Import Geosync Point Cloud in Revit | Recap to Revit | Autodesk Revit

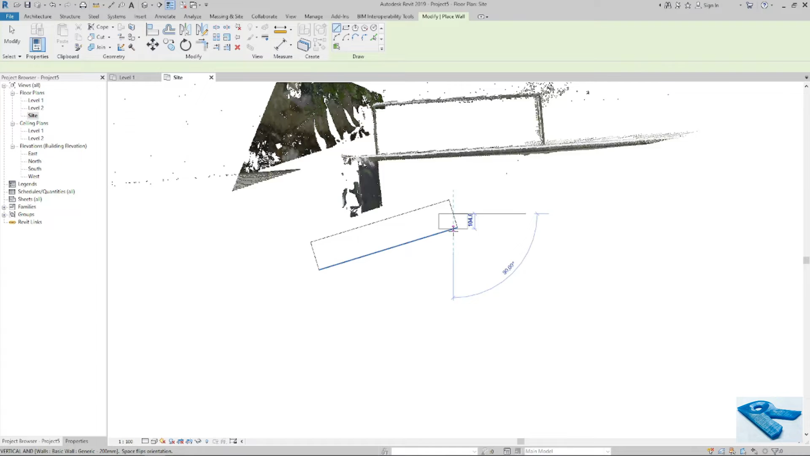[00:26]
Hello everybody Today I will show you how to set up a Revit project with JioReference point cloud data
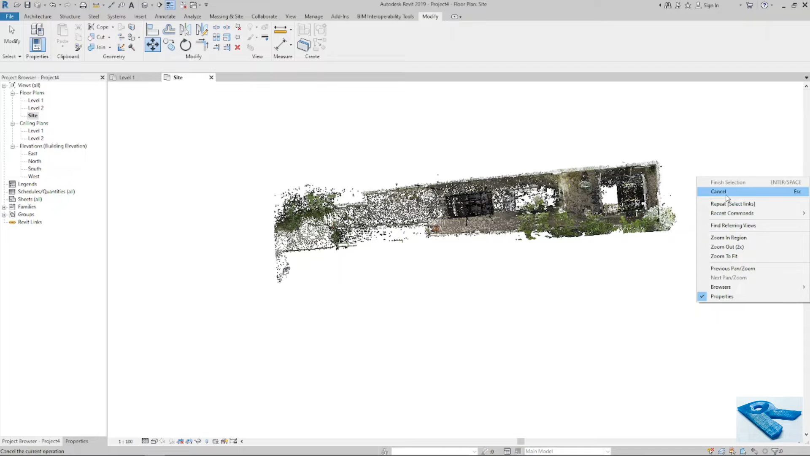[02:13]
It is Inserted in my Revit Now I will draw a wall
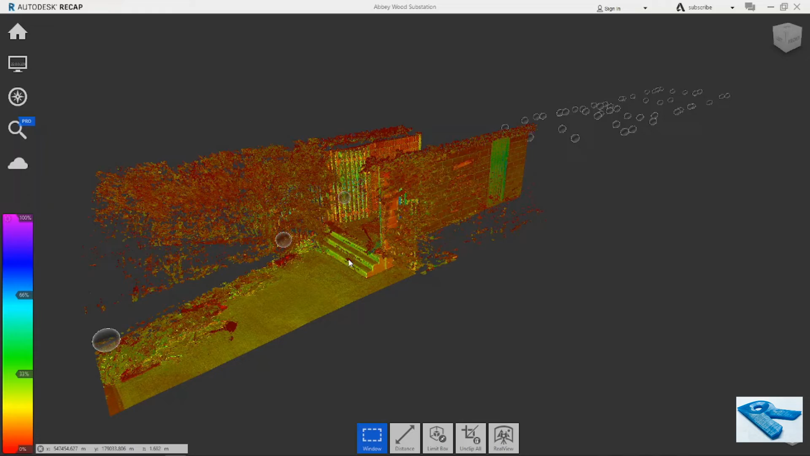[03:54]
Point From the Cloud file I can select any point I can attach it based on any point Now I will If I keep my point My cursor here Or here Or any point You can see that This reading XYZ Is changed So I will keep it here And See The Reading Now I will
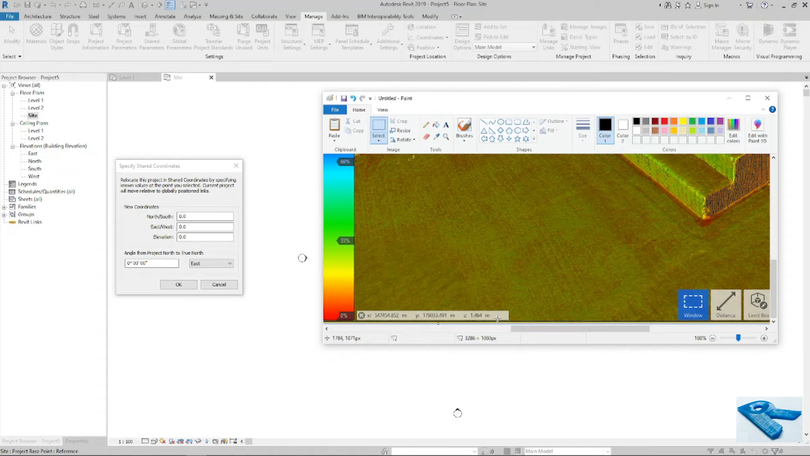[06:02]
In Millimeter So Now I will put the Z Value Like 1464
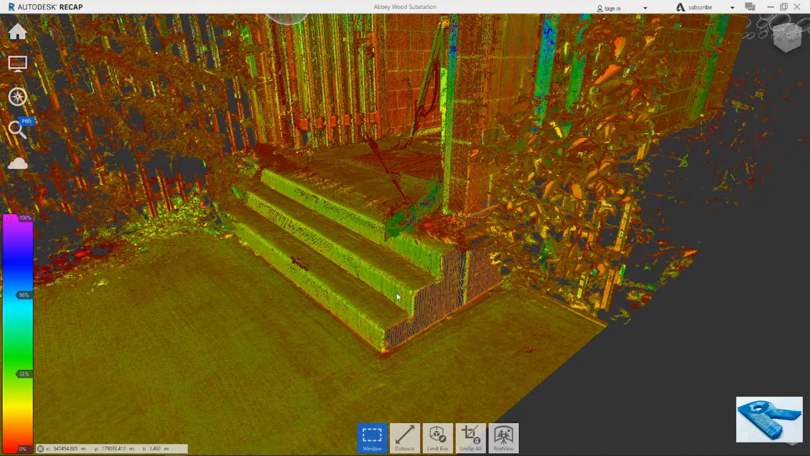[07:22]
On The Steps You Can See My Project Base Point Is Same